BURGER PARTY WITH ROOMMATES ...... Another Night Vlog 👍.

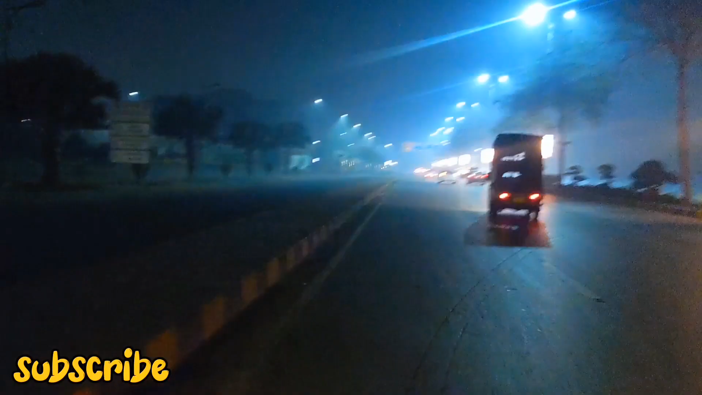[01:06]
یہ ہے جی ڈیفنس کی رون کے رات کے ٹائم بلکل ہی روڈ کہلیں کہ سنسان ہونے کو ہے